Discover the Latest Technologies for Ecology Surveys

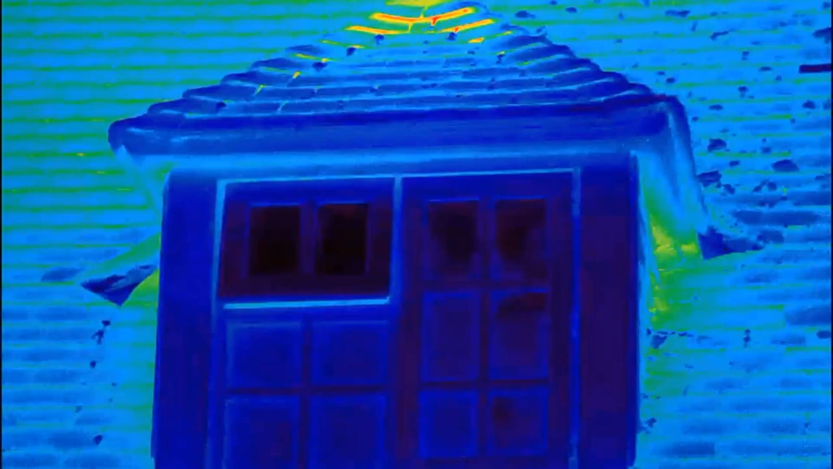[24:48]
So this is a, if it works, this is a common pipistrelle roost from which a maternity roost on a building. The latest research suggests that the majority of bats emerge
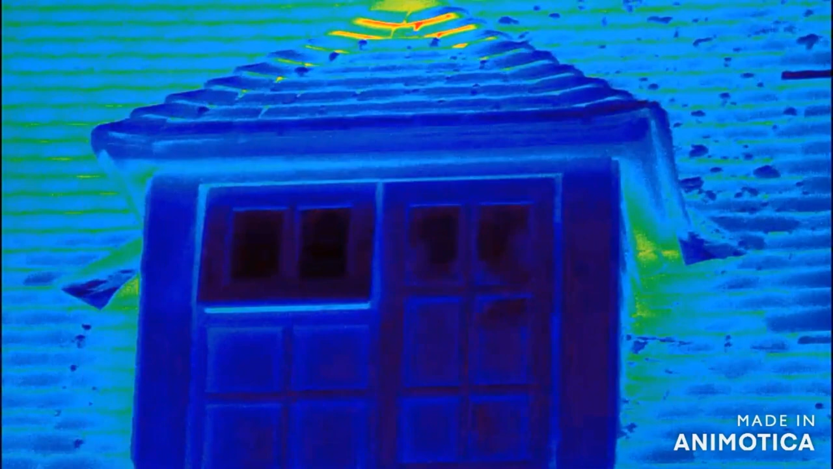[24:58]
from and return to roost when it's too dark for surveyors to see unaided.
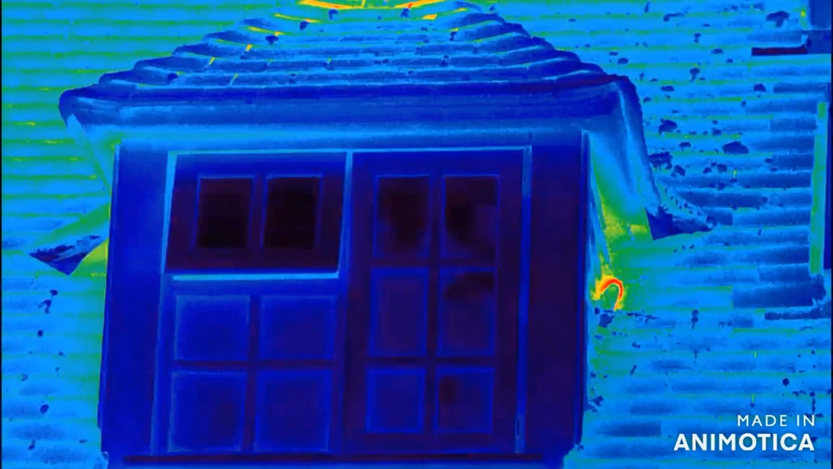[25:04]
For example, the footage recorded in both the videos that I'm going to show was recorded after the point that surveyors could no longer see the roost entry point. Set up correctly, night vision aids offer the opportunity to provide visual data for the entire survey period with no interruption or distraction.
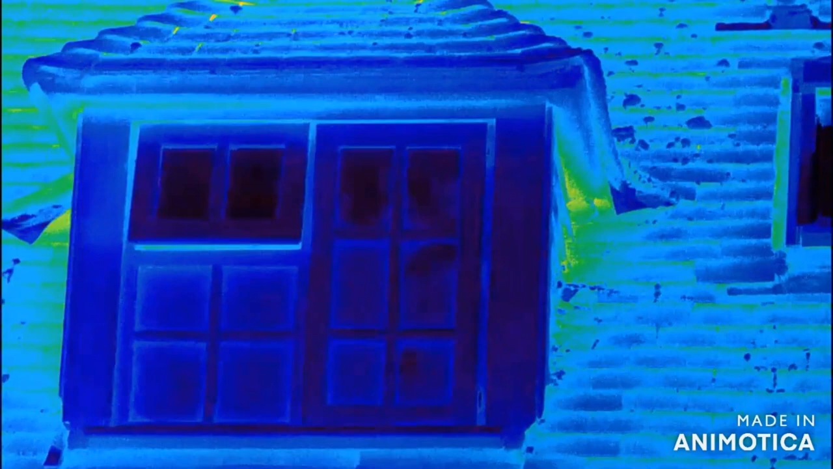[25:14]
The recordings are replayable to allow confidence in roost counts and exhaust roost points, but also in the absence of reduce, reducing the number of misidentified roosts, particularly in trees and woodland. This evidence can prove invaluable in the design of cost effective mitigation and compensation strategies.
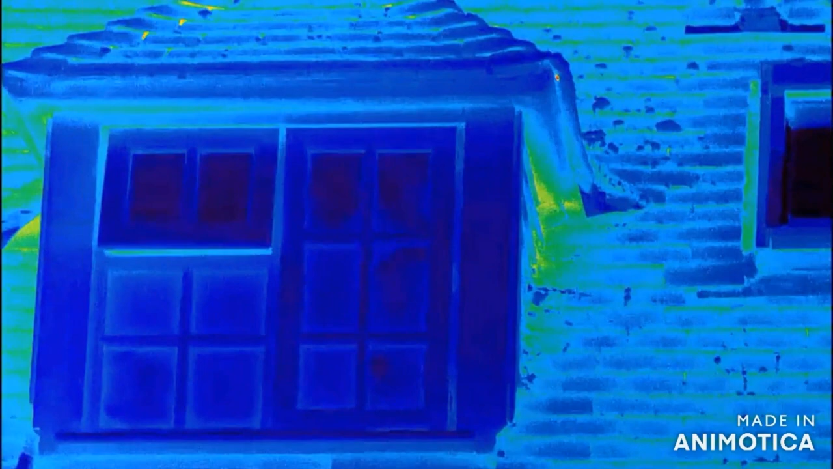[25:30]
In addition, we've also noticed an increase in client interest engagement when they can actually see their bats. They often take more ownership of the roosts and see the bats in a more positive light. The second video is of a lesser horseshoe roosts where the use of cameras allowed us to determine the site was being used by a small number of bats. Unaided surveyors were only able to confirm that bats were present with counts varying wildly. But by far the most significant positive use from the use of MVAs is the increase of surveyor safety and well-being to the reduction in need for nocturnal work working.
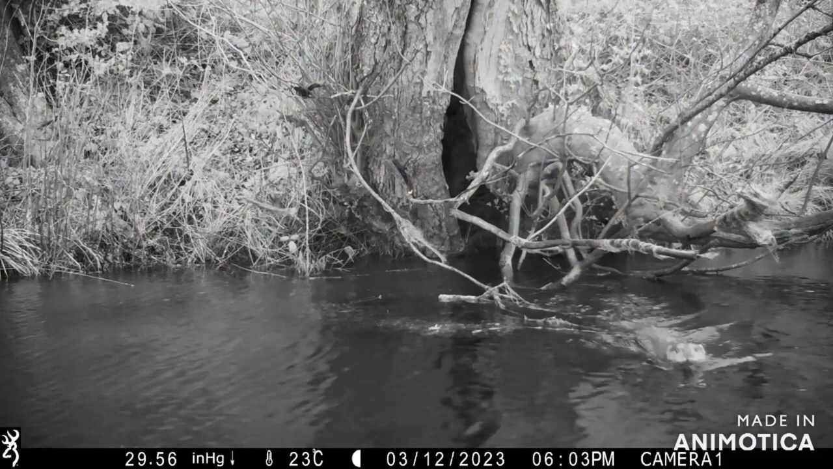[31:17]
Trail cams are continuing to improve, with the future being even faster trigger speeds to allow the recording of fast-moving species, such as bats and birds leaving their roost and nest sites. As Binnie's, we've built sort of flexibility into our survey equipment and inventory management to allow us to invest in and improve our equipment each year. We're constantly looking for innovations that can increase the safety and wellbeing for our surveyors,
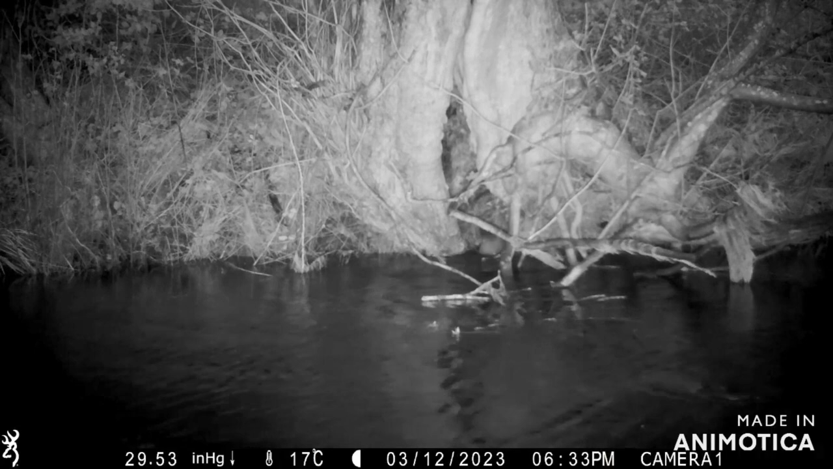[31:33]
whilst also improving the cost efficiency and quality and accessibility of our results for our clients. So this is something we're constantly looking at improving.